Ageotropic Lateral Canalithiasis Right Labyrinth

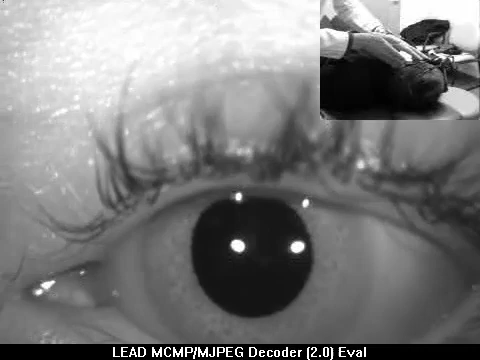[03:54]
180 degrees as in the supine roll maneuver. And the response simply stops. So this leads me to believe with such a strong response that doesn't reverse, that we are dealing with the ageotropic lateral canalithiasis.
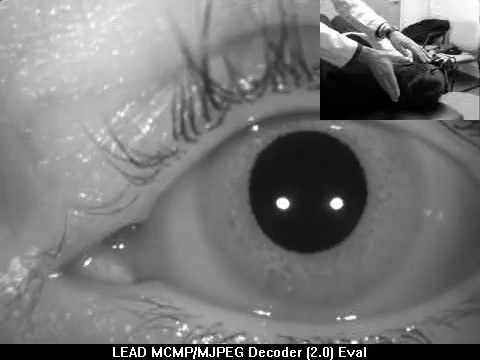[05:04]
They're stopping. And when we turn back, this ageotropic response may turn into a geotropic response. Okay, 180 degrees the other direction now.
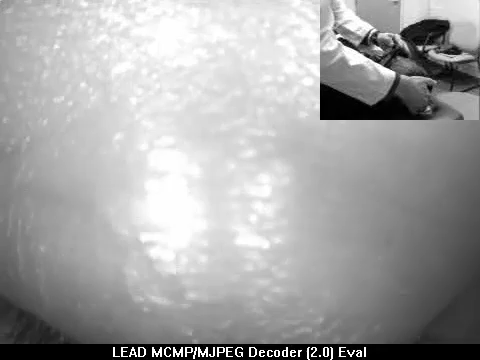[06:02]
That's a strong beat to the right. And it's so strong that I would say that she probably has right-sided lateral canalithiasis. And we're going to now complete her treatment
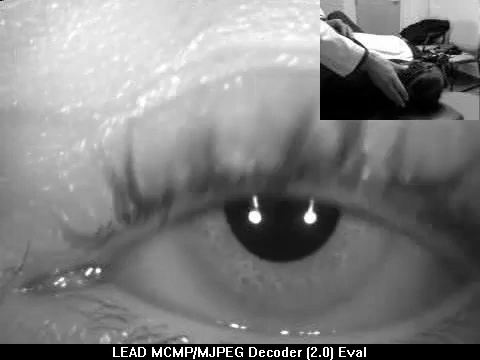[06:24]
by rolling her up into the nose down position.